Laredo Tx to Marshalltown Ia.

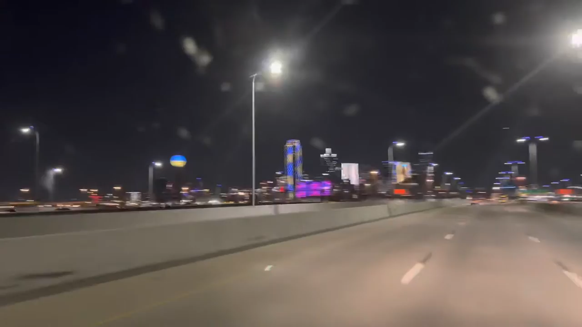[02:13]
Just come out of construction It's 1130 at night So traffic's pretty light